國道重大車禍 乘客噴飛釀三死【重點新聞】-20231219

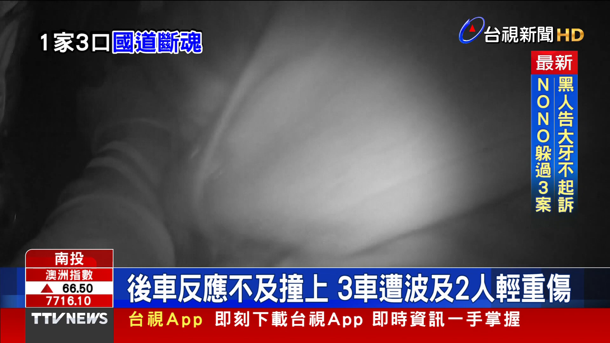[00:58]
这么一转不但失去一家三条人命而且追撞的迎车同样车头全毁车上一对夫妻一中疫情伤老板你帮我扶一下啊一二三